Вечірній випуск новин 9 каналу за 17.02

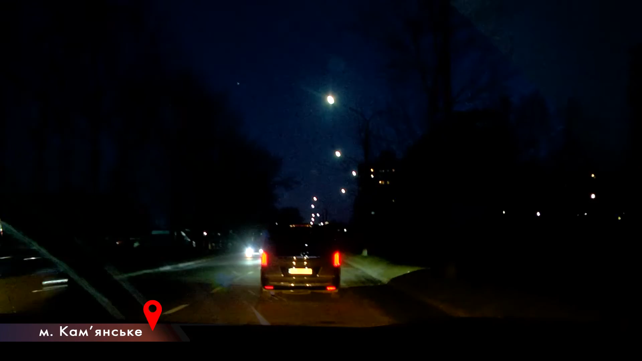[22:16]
Саме такі наразі і встановлюють по місту. Максим Фандій, Рада Акімова та Максим Олещенко. Новини 9 каналу.